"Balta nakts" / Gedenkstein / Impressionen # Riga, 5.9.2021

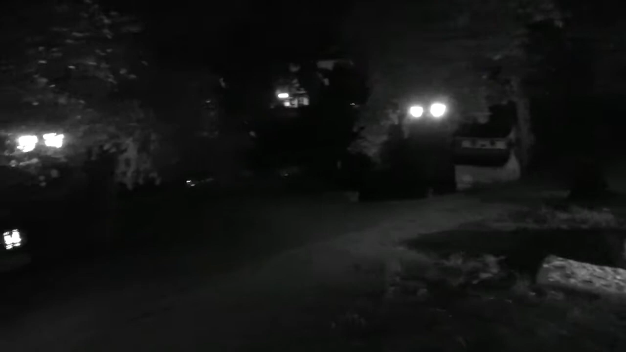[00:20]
Hier ein sehr trauriges Kapitel der lettischen Geschichte.
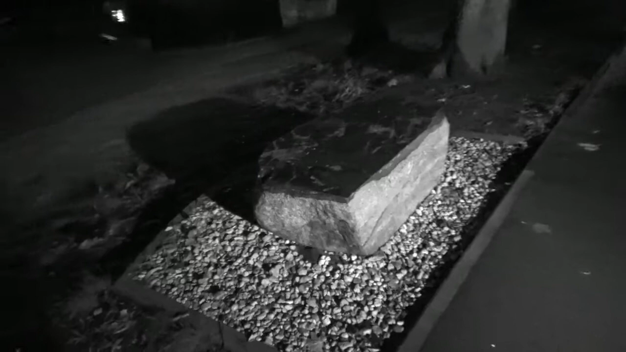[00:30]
Als es hier die Barrikaden gab und die russischen Sondereinsatztruppen OMON Riga stürmten, sind zwar nur sehr wenig Menschen umgekommen, aber hier an dieser Stelle, das heißt drüben vom gegenüberliegenden Ufer, wurde auf die Menschen geschossen, die hier im Park spazieren gehen. Und so haben sie jetzt hier einen Grabstein zur Erinnerung errichtet.
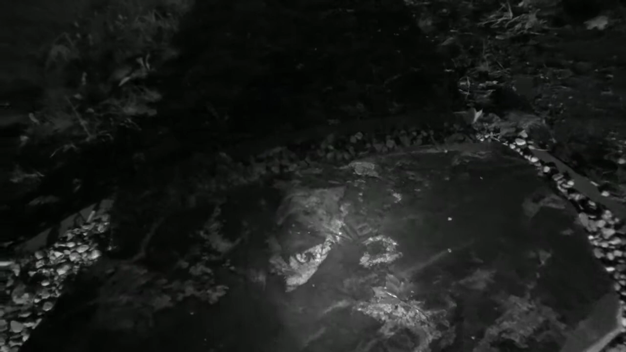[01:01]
Es ist ein recht bekannter Regisseur in Lettland gewesen, der hier erschossen wurde.
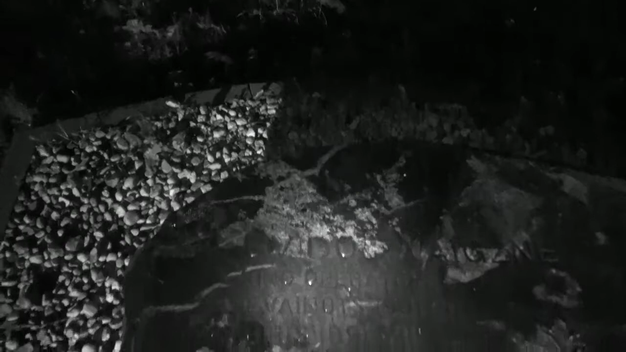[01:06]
Weiß nicht, ob man das jetzt so gut lesen kann.
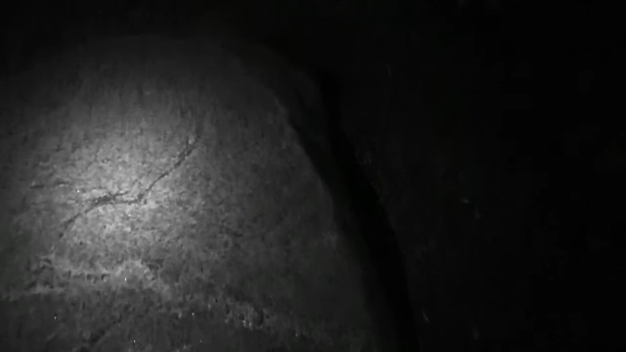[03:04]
Das kann man nur bei dem der Beleuchtung hier leider nicht richtig lesen.